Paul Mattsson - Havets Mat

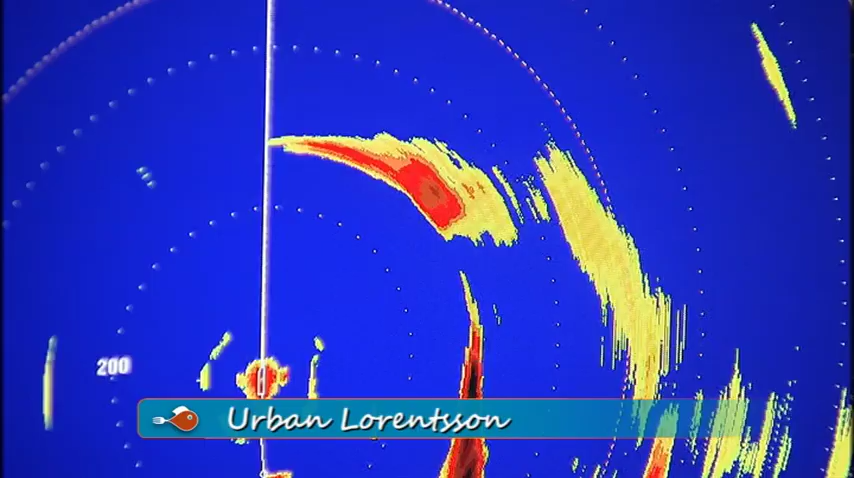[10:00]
Så då kan vi leta sill framför vår båt.
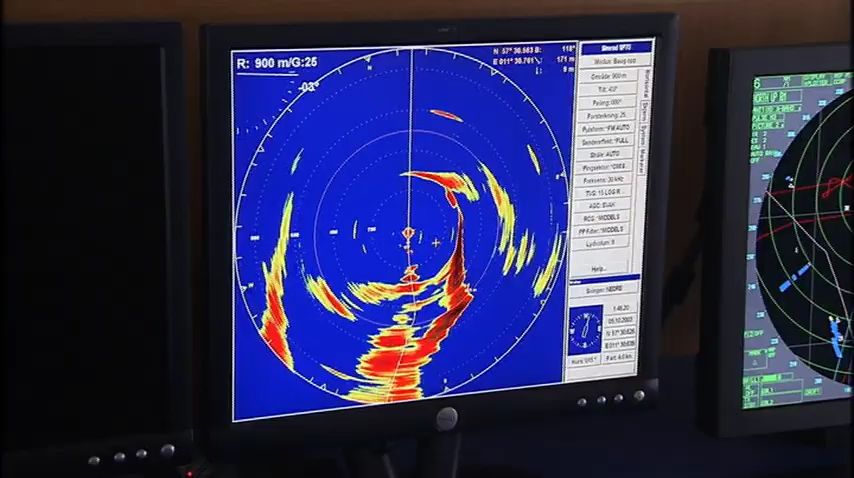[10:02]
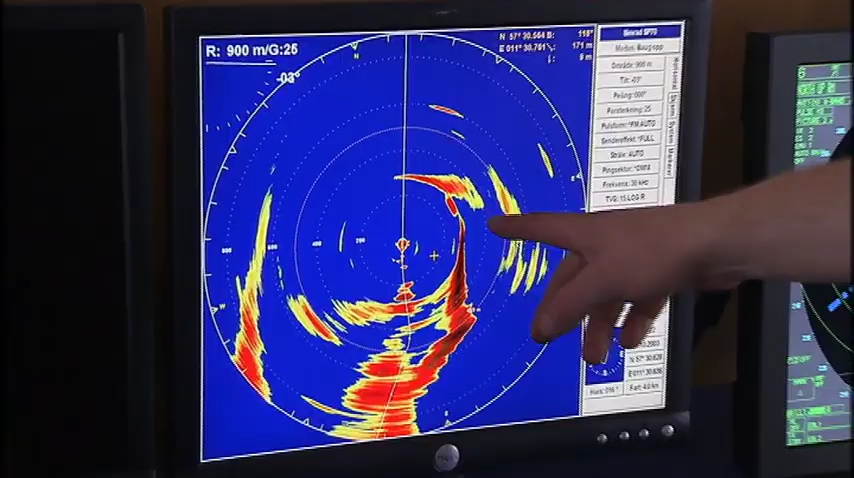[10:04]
Här ser vi fisk i en fläck här. Den är 200 meter framför båten.
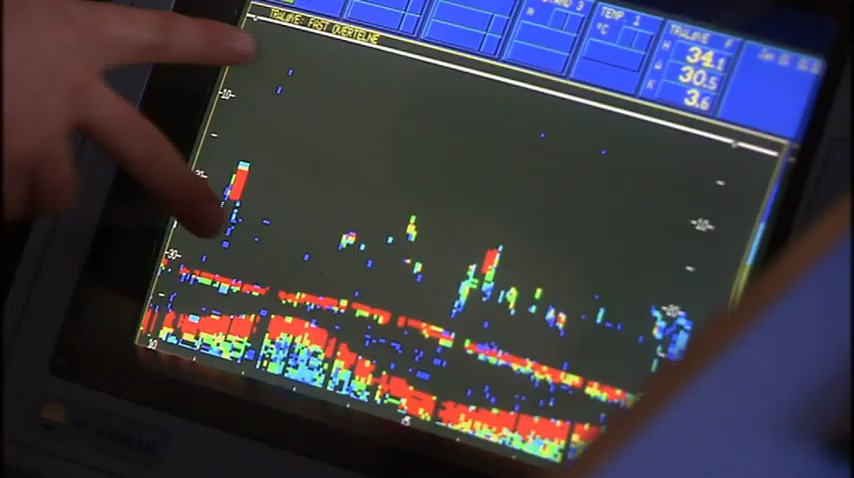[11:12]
Det kommer ut som är lite bättre där. Det är nog det riktigaste som vi har sett idag. Ja, nu har jag såg den nu.
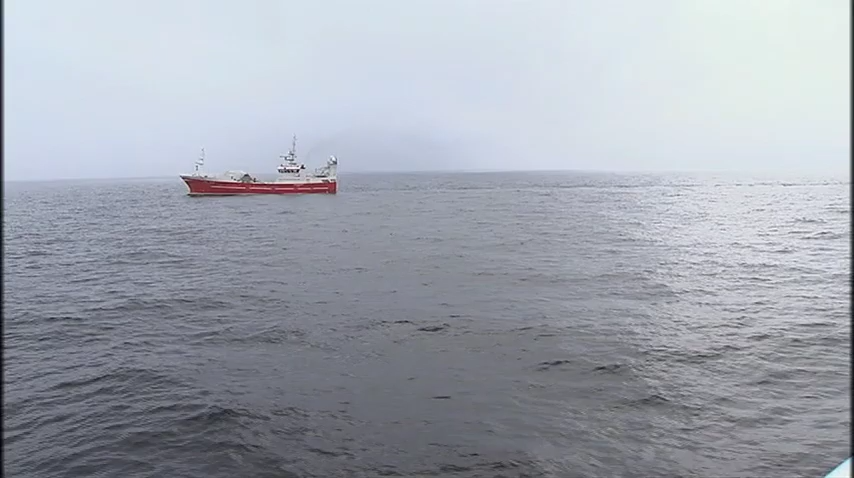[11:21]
Nu har jag gjort ett friktigt så tack vare.
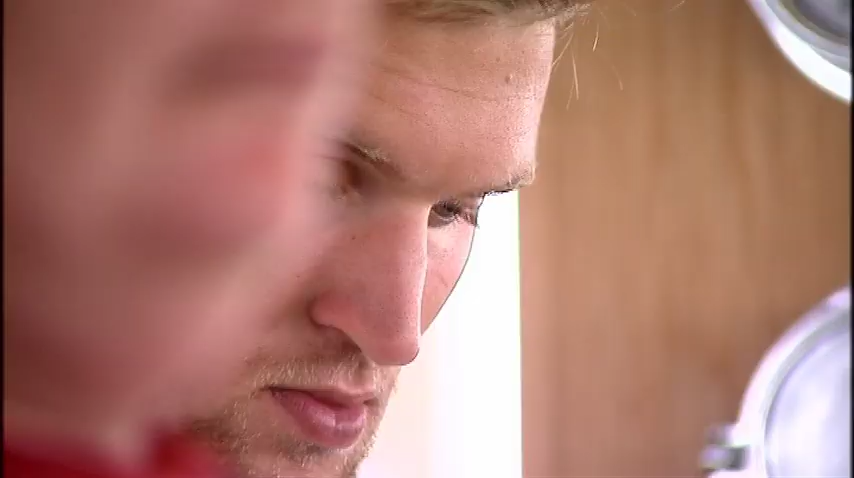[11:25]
I trålen finns två sensorer.
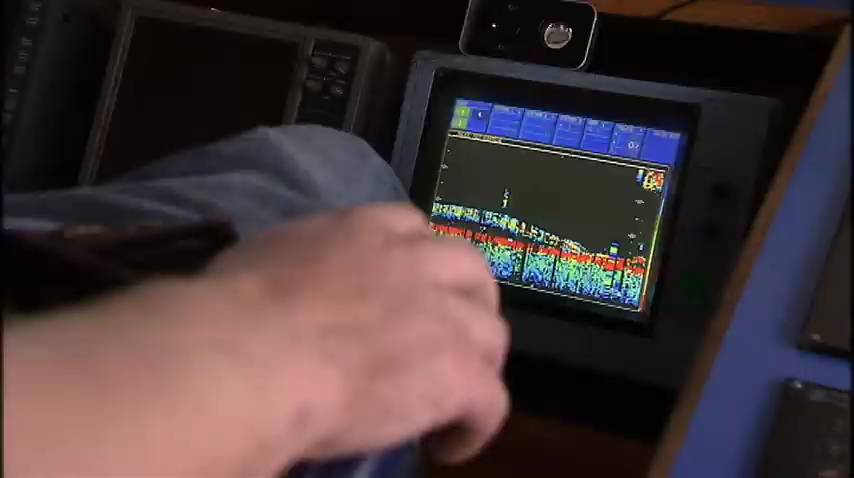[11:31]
När den första indikatorn blir röd är trålen fylld med 40 ton sill.
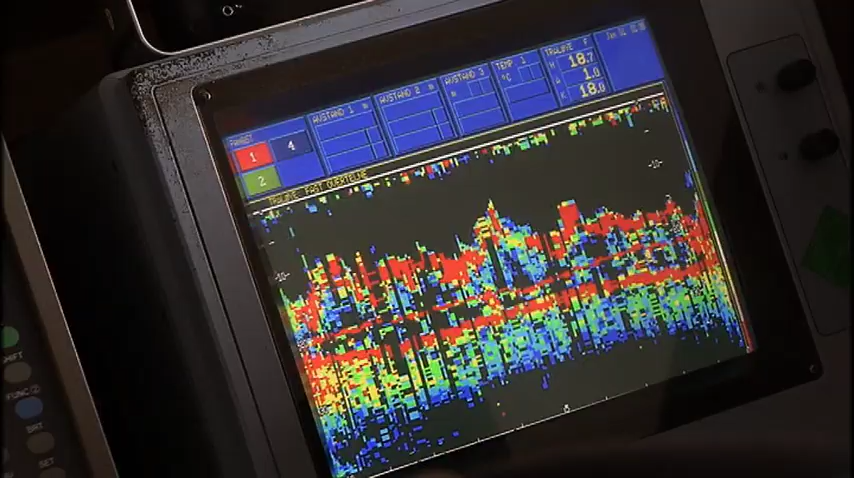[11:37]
Den andra indikatorn signalerar 80 ton.